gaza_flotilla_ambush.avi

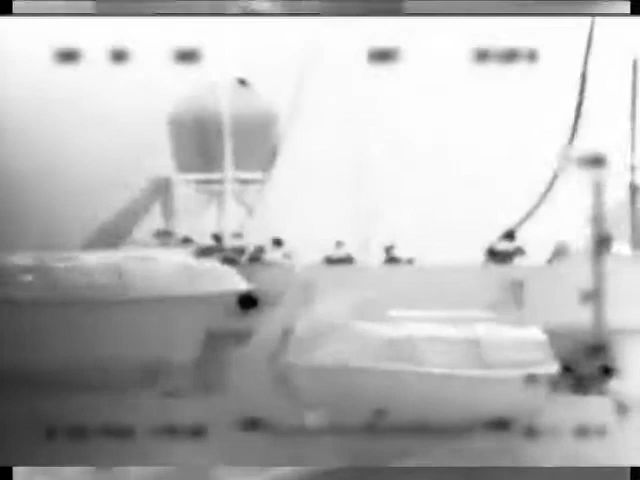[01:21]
אסל וזו נגל מלב עכשיו אנשי השייטת גולשים מהמסוק בחבלים